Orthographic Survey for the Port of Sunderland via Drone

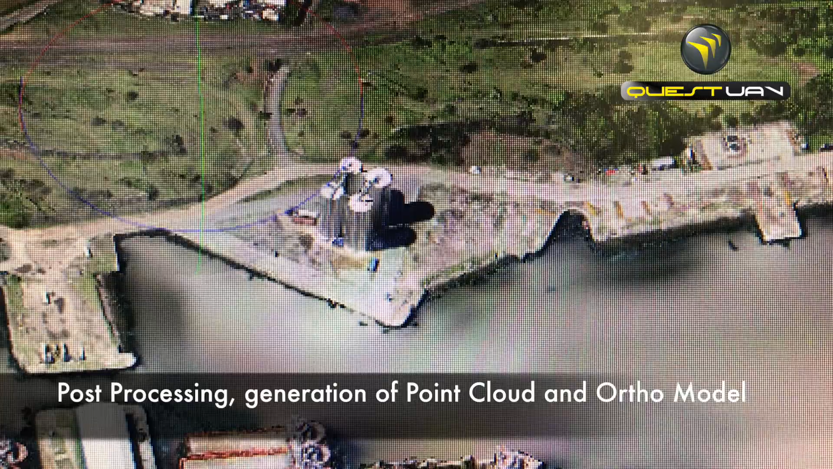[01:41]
Resulting survey accuracy was within 5cm absolute accuracy,
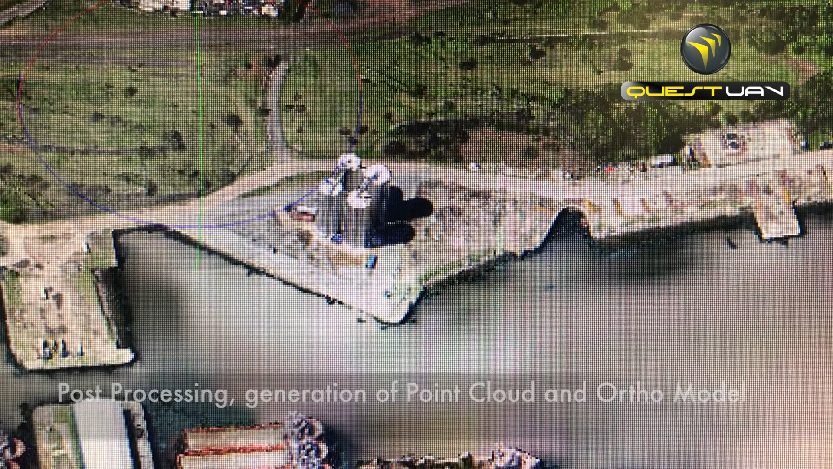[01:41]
based on 12 checkpoints from around the survey area.